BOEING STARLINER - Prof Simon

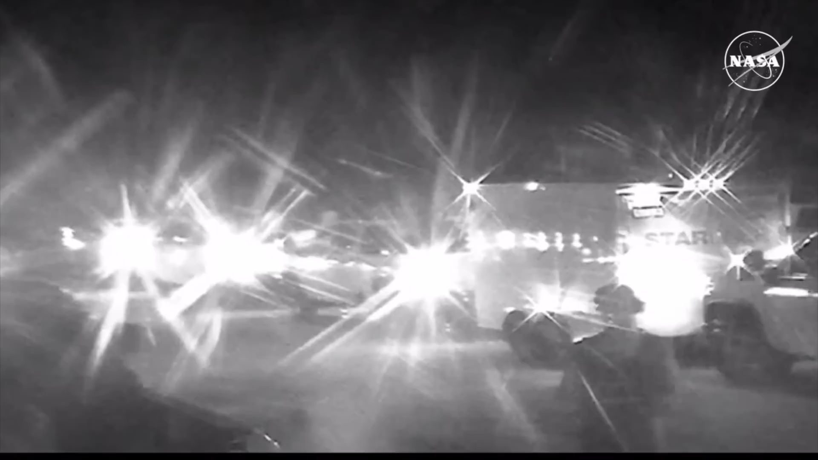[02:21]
We've got about three and a half left of it. After that, the milestones we will be watching for include forward heat shield jettison at 1056, when Starliner's about 4.3 miles above the Earth. Very soon after that, almost immediately, drogue chutes deploy. Those give a little bit of an initial slowdown to the vehicle before the really large main parachutes deploy.
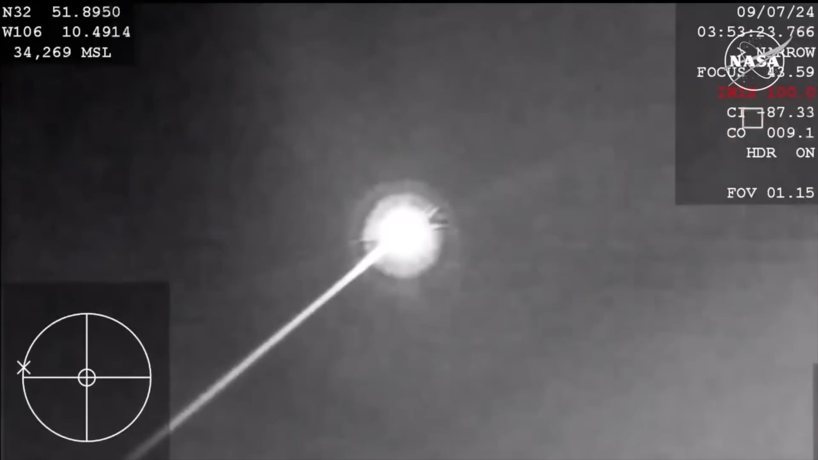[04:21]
Starliner is currently about 27 miles above the Earth, and the team at White Sands reporting that they have seen it. We've got a tally hole from them reported remotely. This view is coming from the Cessna that's also in the area, picking up Starliner now from its lower altitude, about 6,000 feet above, whereas the WB-57 is about 16,000 feet up.
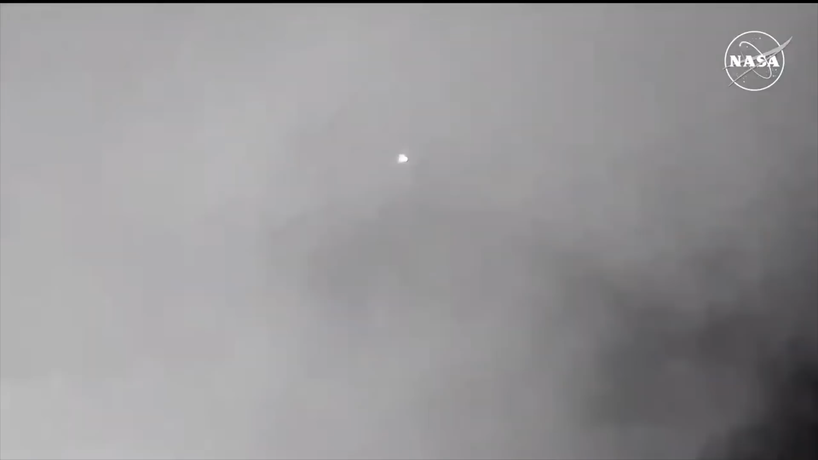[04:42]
We are now just six minutes and 22 seconds away from landing.
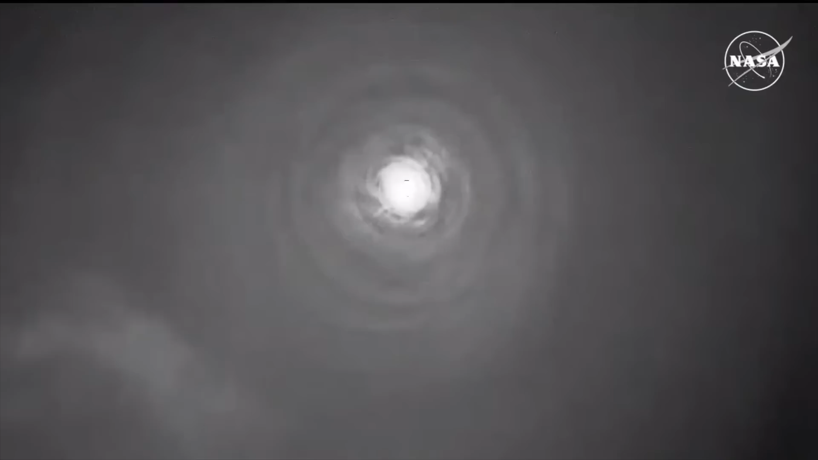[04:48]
We should also just be a couple of minutes away from the forward heat shield jettison, which will bring on the drogue parachute deploy, followed by the main parachutes.
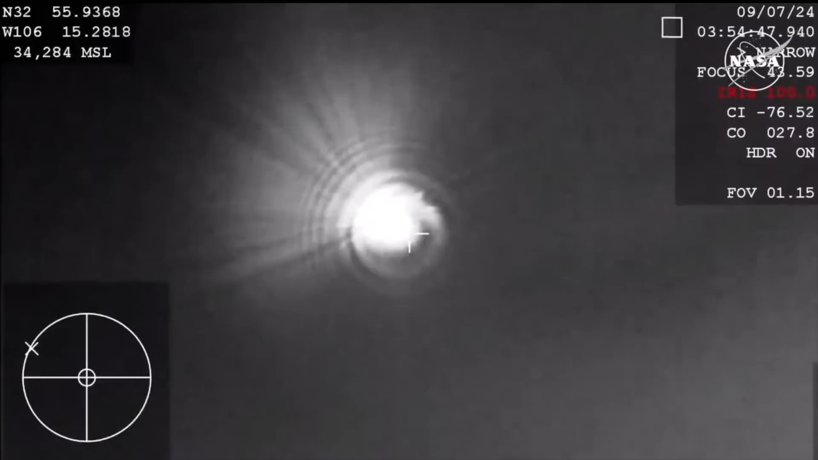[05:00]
And the strobe lights on Starliner are now on. Starliner is now over the landing site, and that strobe light will help the teams actually track Starliner on the ground because it is very dark out there.
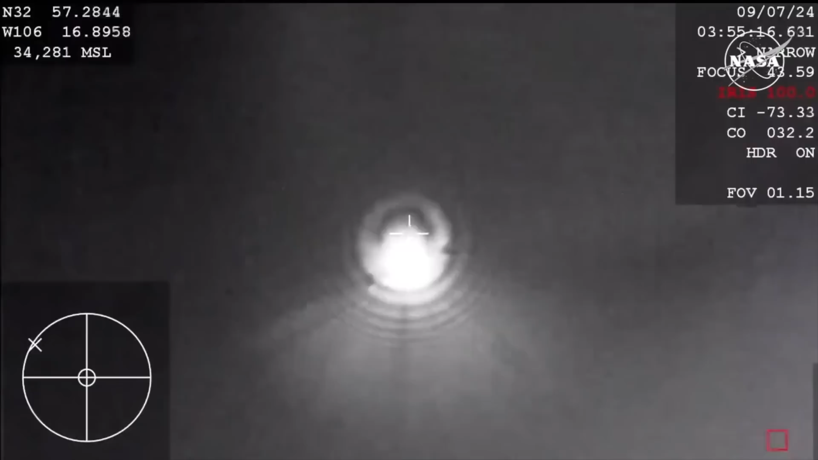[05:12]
Now about 12 miles above the landing site and just five minutes away from landing.
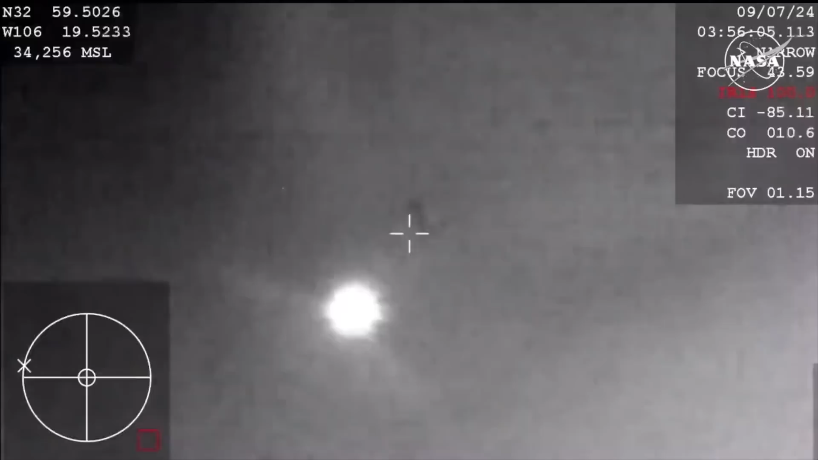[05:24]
Watching now for the forward heat shield jettison. That should be coming up, again, making way for the parachute deployment.
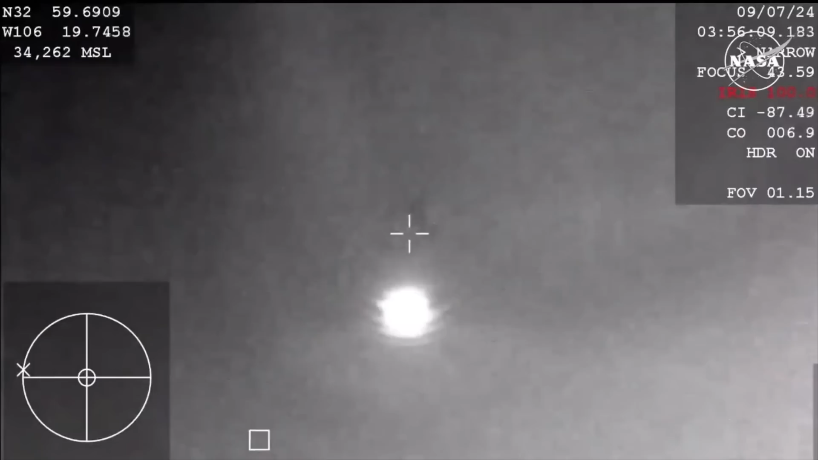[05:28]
All right, and that action you're seeing on your screen. Forward heat shield and drogue's out.
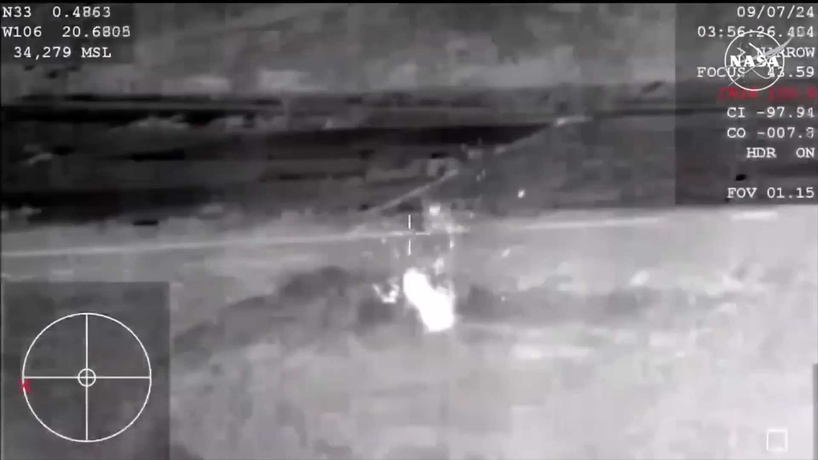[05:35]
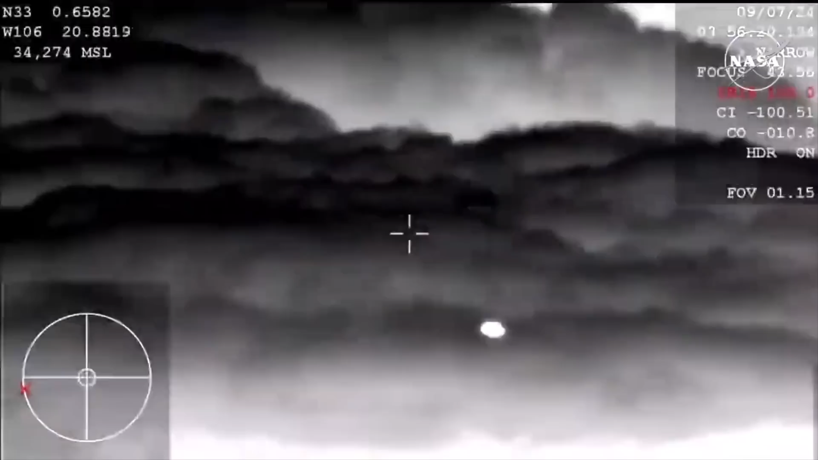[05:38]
Really interesting view of this coming down from the WB-57.
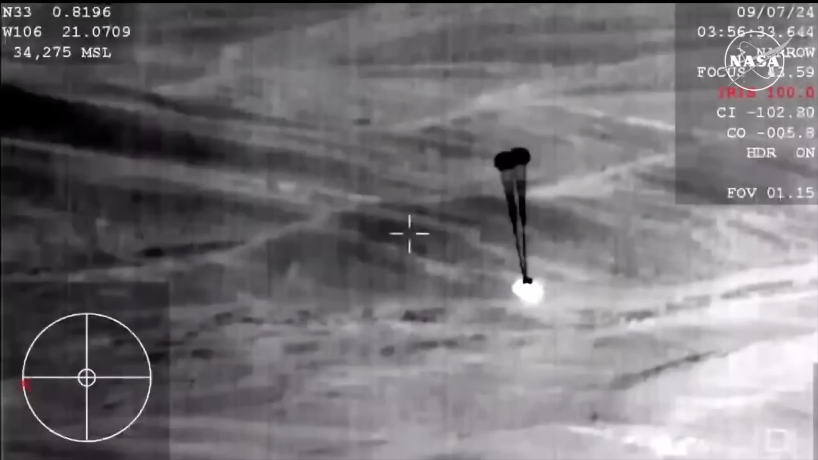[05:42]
See those two drogue parachutes now deployed.
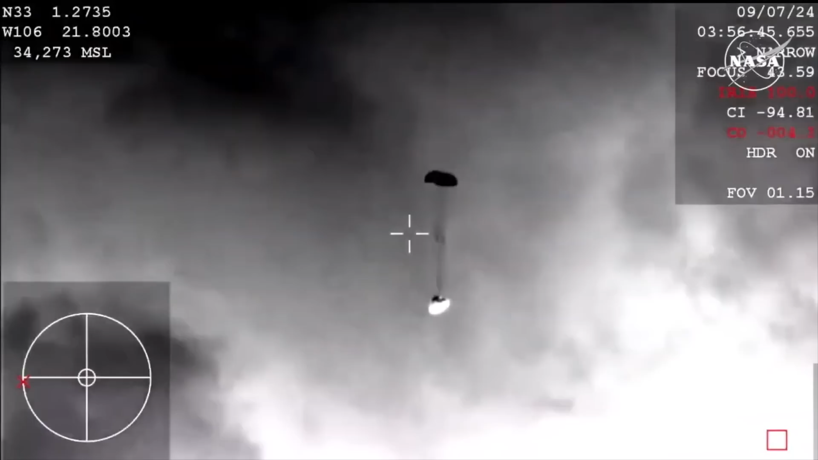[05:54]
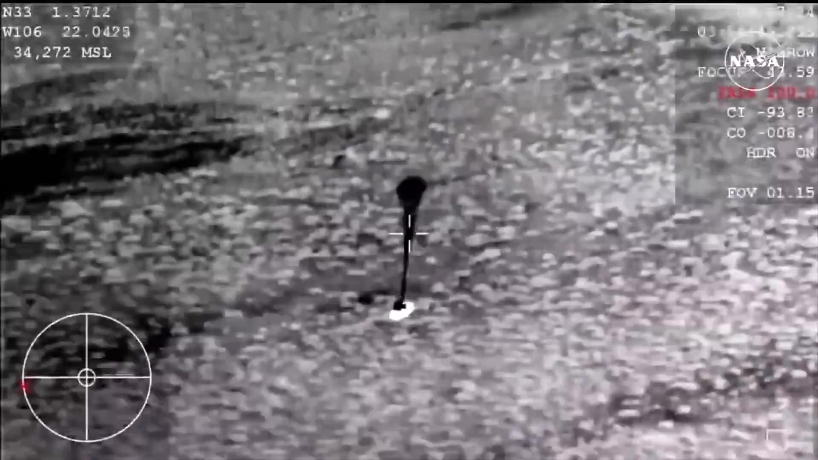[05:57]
Now back to a view from the Cessna aircraft in the vicinity of the landing site.
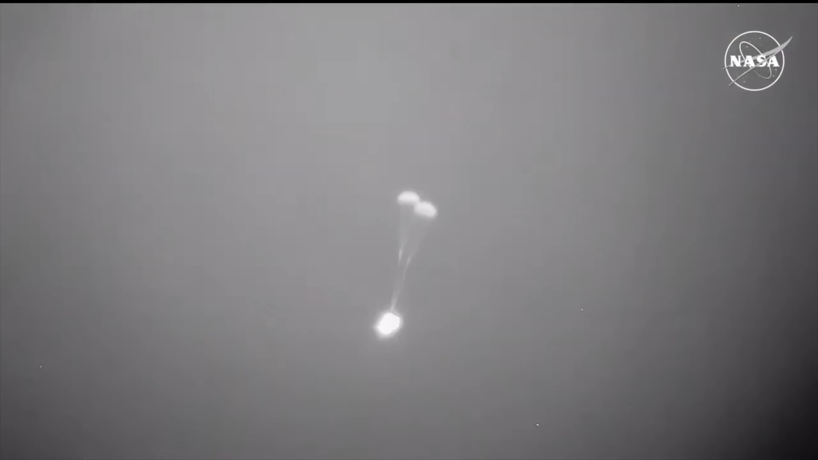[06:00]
Again, this is a view from a little lower than the WB-57 we were seeing. The next thing we're going to see here is the three main parachutes come out. And everything will happen pretty quickly from that point on. After those mains are out, we'll see the bottom heat shield that has been protecting
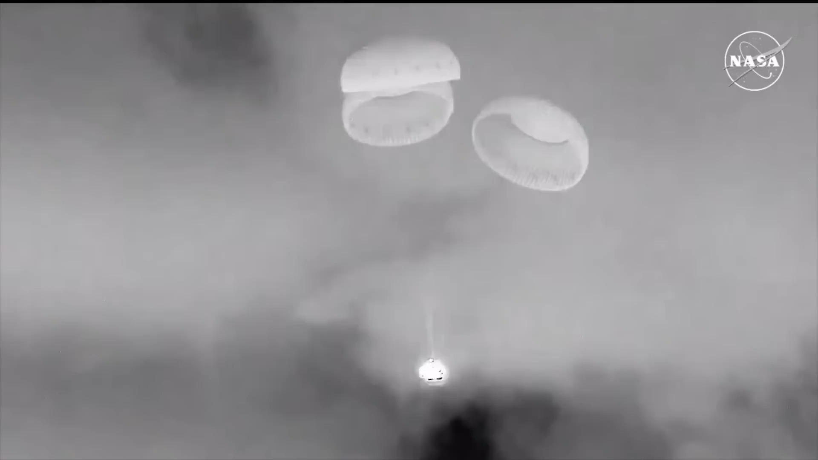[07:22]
Next up is the back heat shield jettison. And there it goes.
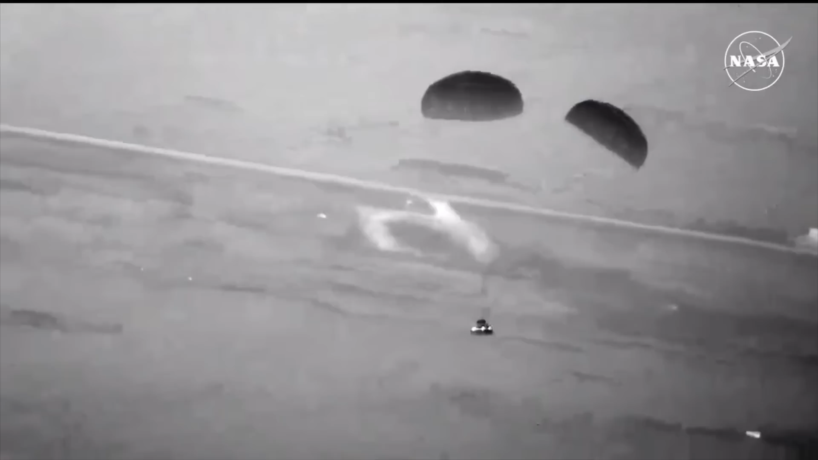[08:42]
You're seeing the ground there in your screen as we get closer. Touchdown. Starliner is back on Earth.